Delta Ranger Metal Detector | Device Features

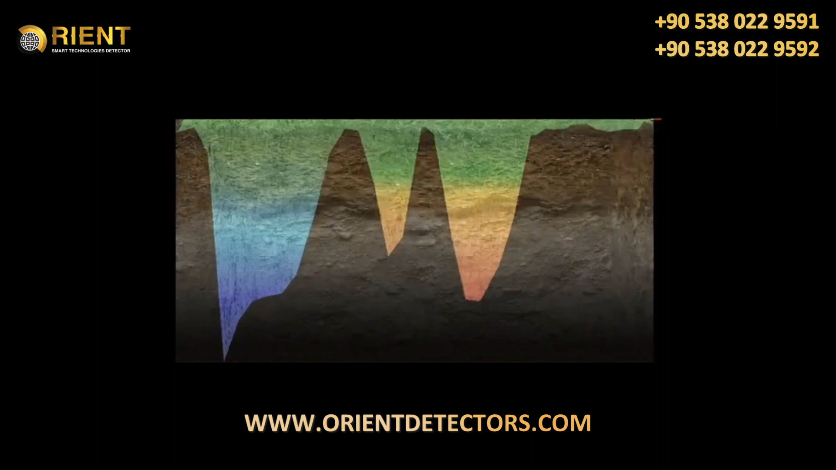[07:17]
3D ground scan is the most performative operating mode to locate target objects as deep as 60 feet or 18 meters in the underground.